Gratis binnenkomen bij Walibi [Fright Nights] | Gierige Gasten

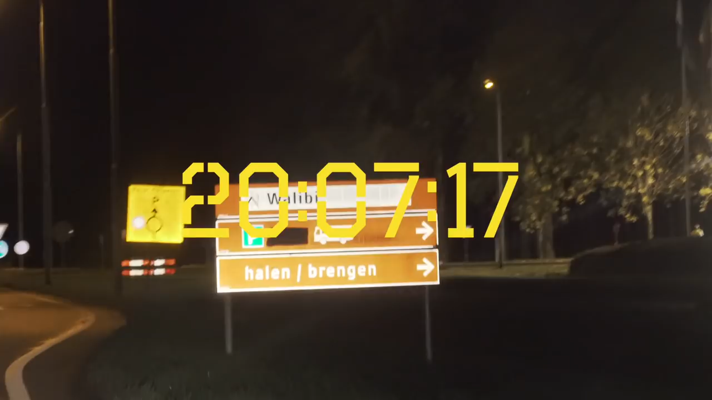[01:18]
We zijn er, Walibi Holland. Oké, dus dan gaan we even nu naar een parkeerplaats en dan gaan we ons daar vermommen.